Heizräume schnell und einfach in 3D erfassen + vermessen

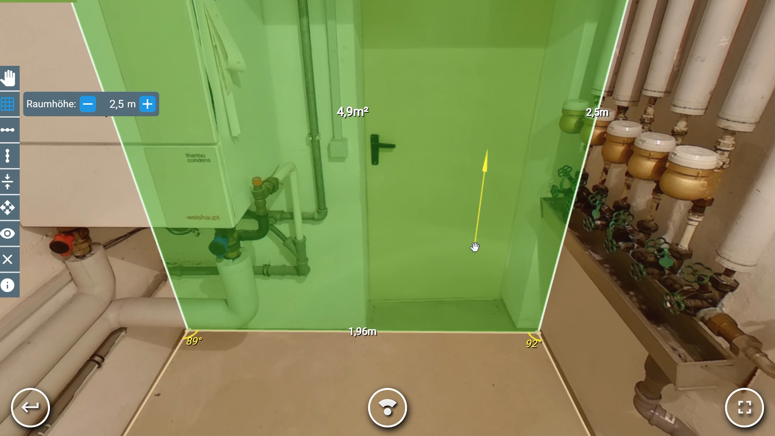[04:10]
Länge, Breite und wir haben ihn auch unterteilt in Boden und Wände, das heißt, ich kann jetzt einfach an der Wand hier vermessen.